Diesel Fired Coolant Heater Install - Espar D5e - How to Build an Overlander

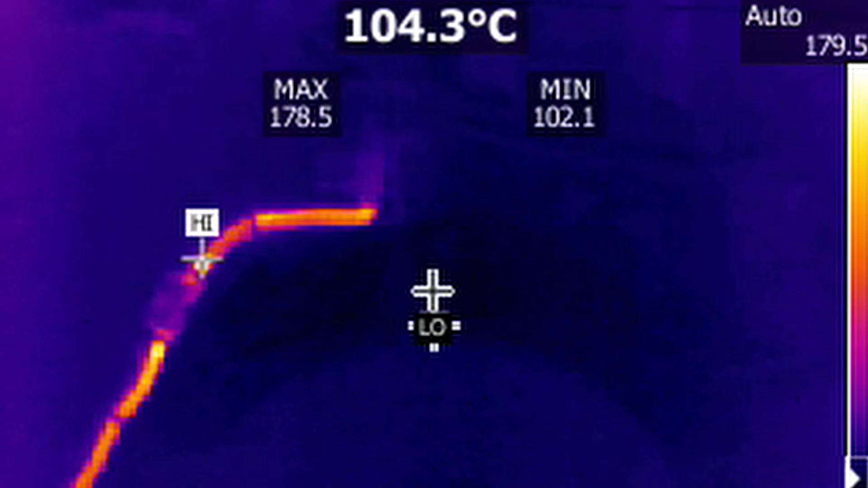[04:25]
On screen: spot 104.3°C
so breaking out the thermal camera this is it on a cold start then about five minutes later the block is starting to heat up
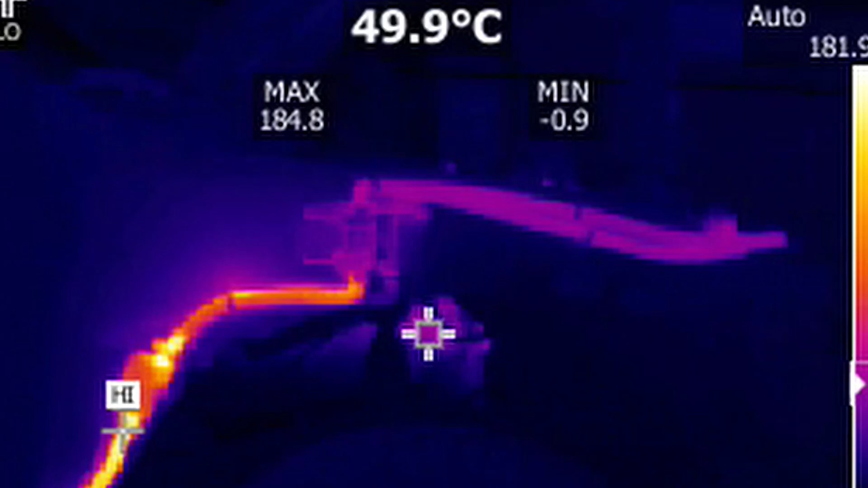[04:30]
On screen: spot 49.9°C
and after 15 minutes 20 minutes maybe it's a rate up at operating temperature
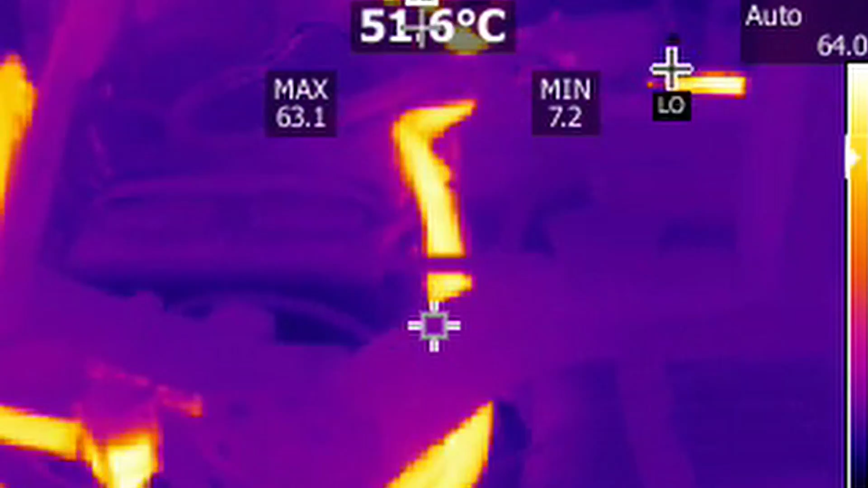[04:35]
or rather than the the coolant heaters
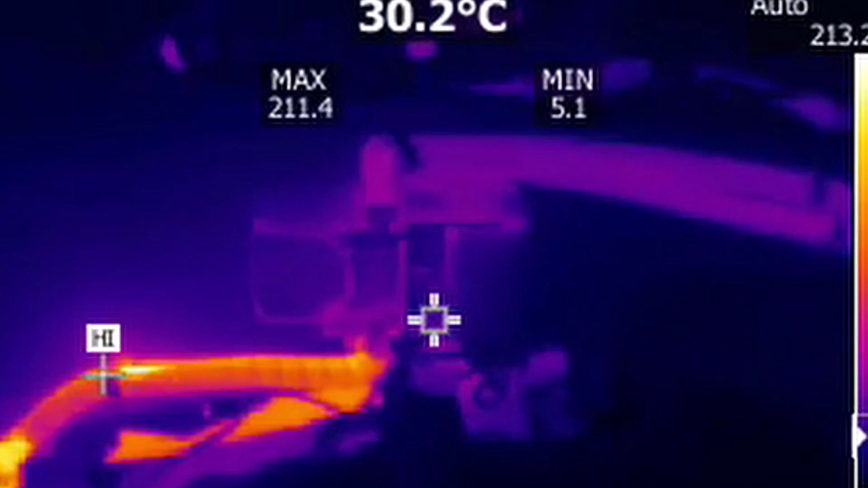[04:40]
On screen: spot 30.2°C
operating temperature 60 degrees is where it cuts out so
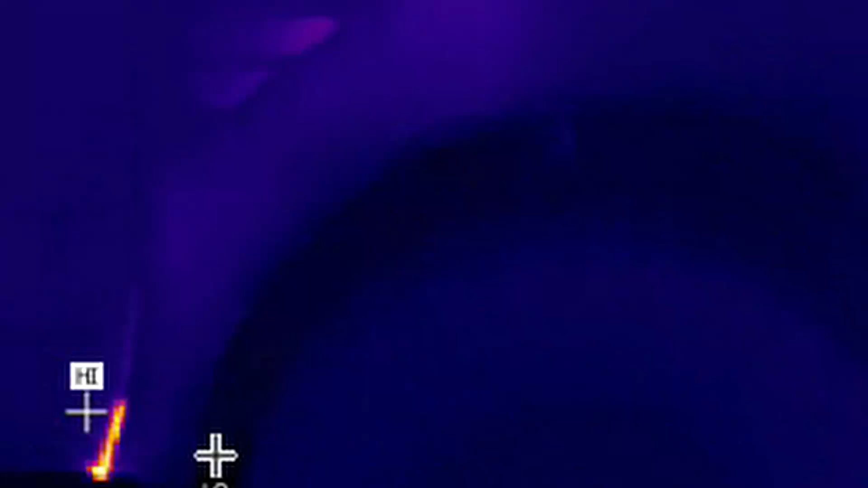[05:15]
you can see the exhaust tubing there through the
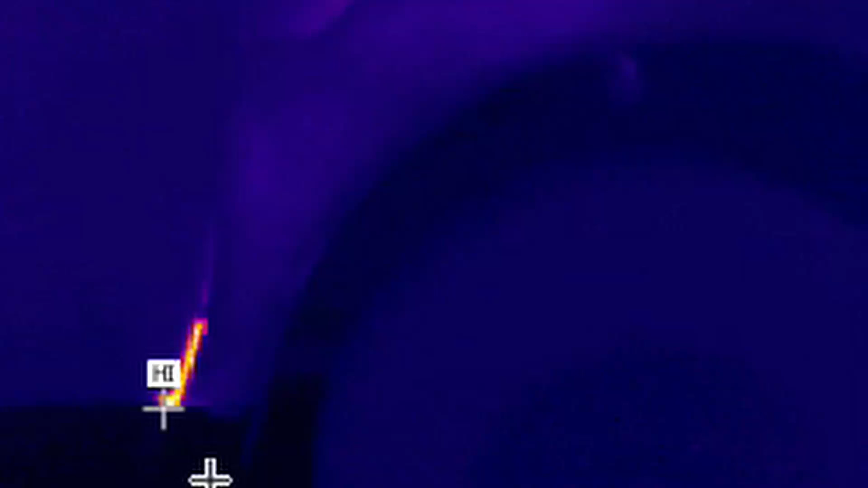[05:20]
crack between the door and the fender and after a few minutes the fender is warm it's about 24 degrees Celsius
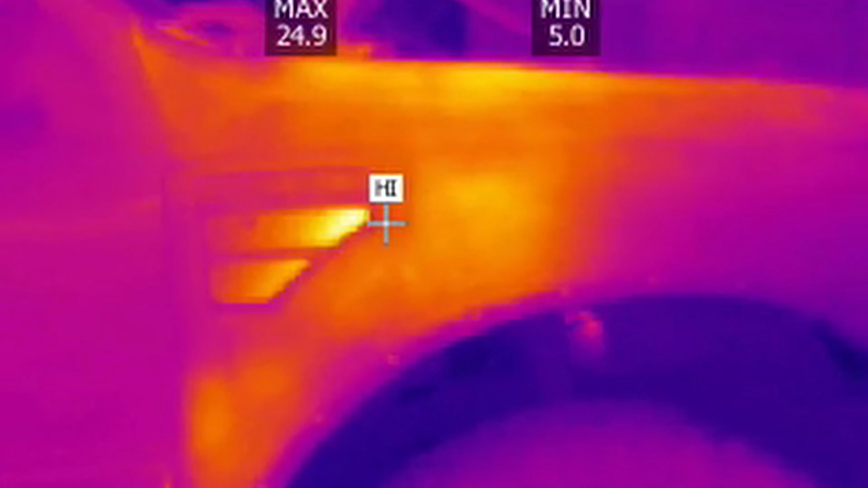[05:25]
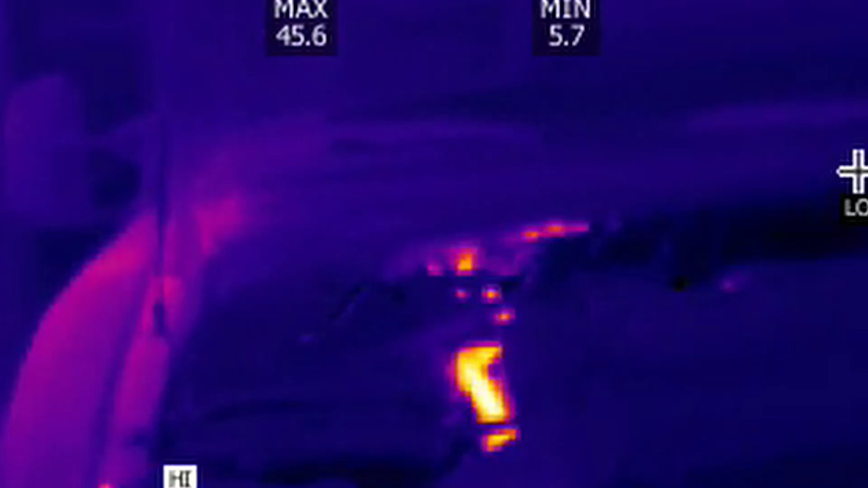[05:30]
and then after it's up at running temperature you can see the coolant lines are at 50 degrees which is where it thermostatically cuts out at the fenders
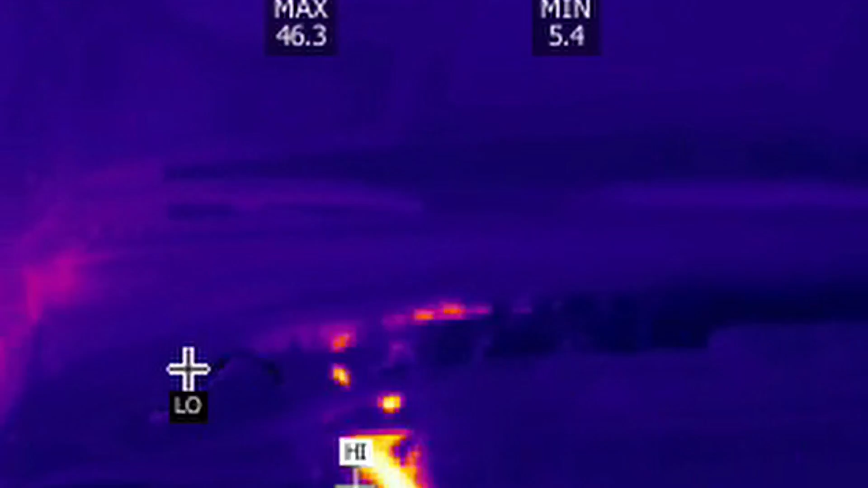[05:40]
at 30 degrees so that's nothing
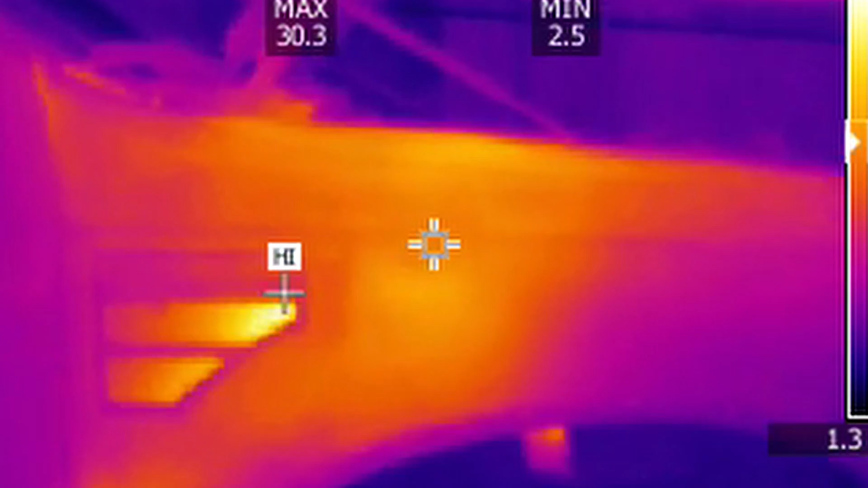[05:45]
and then the area I worried most about down inside the fender inner
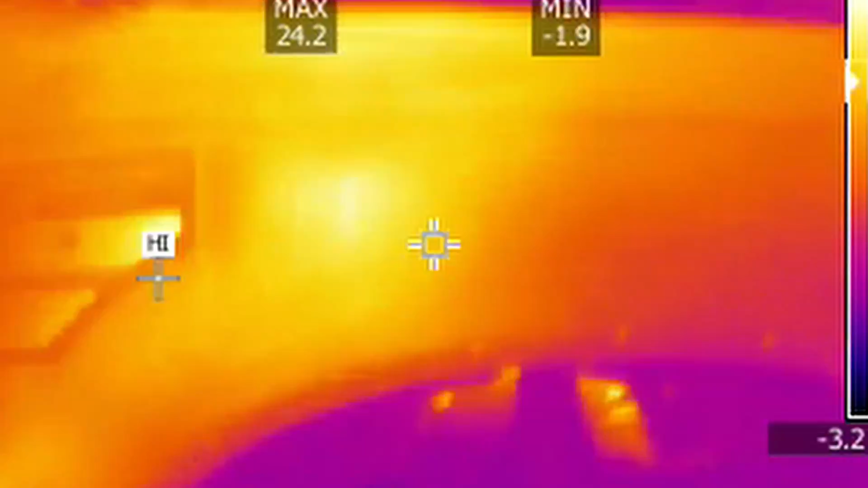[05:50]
fender area it's still quite cool and the block is quite warm
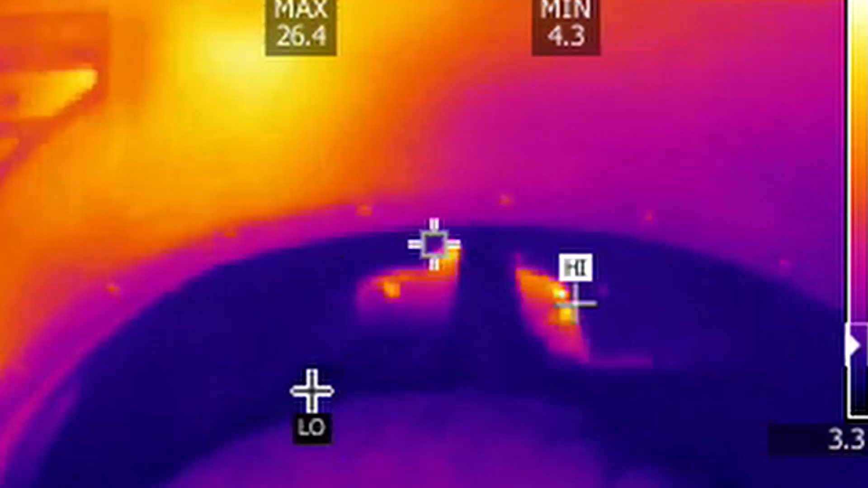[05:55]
as you can see so that's really excellent we
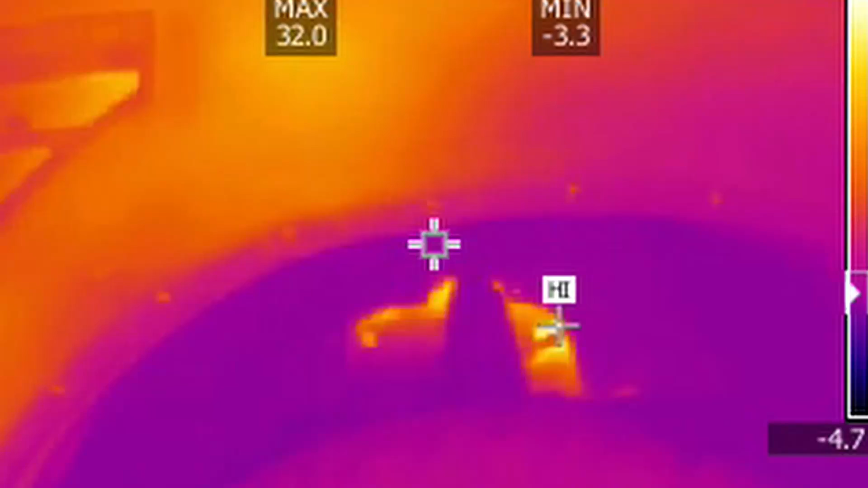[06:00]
took it out the next weekend and it performed as well as you'd expect really happy with